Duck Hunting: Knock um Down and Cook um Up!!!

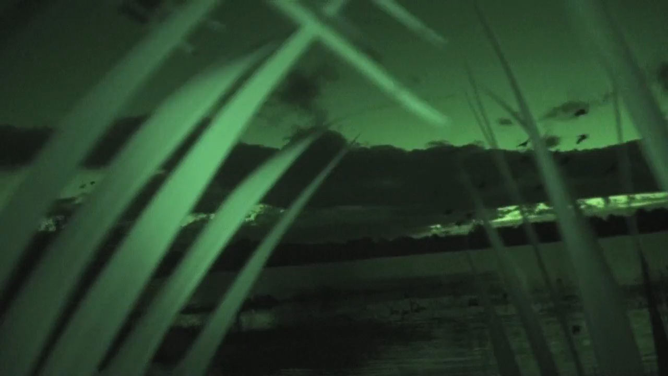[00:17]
hunt totally insane the black bellies were just raining in decoying so well